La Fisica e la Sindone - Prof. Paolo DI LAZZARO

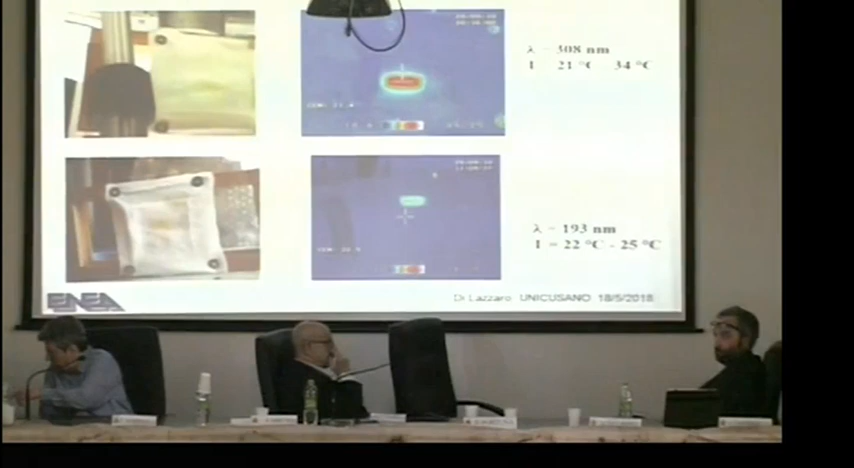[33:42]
Questo da una parte risponde a una delle caratteristiche misurate dallo STURP, cioè che l'immagine non è possibile ottenerla tramite fonte di calore,
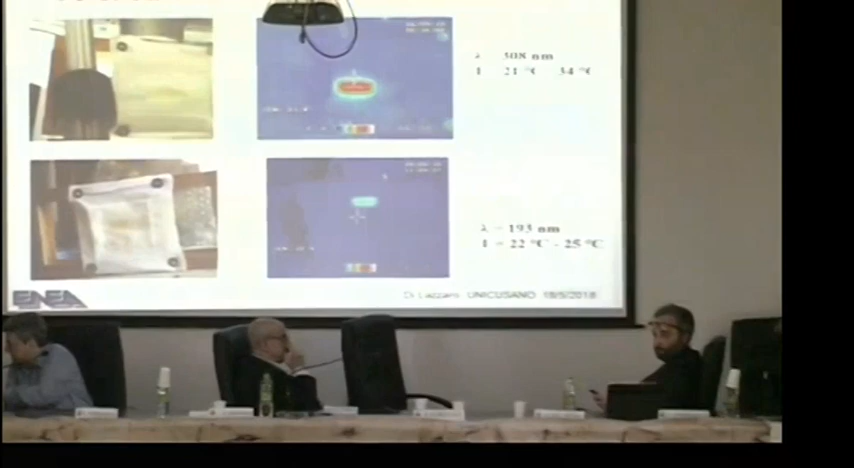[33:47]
ma dall'altra ci dice che questo è un processo esclusivamente fotochimico e non termico.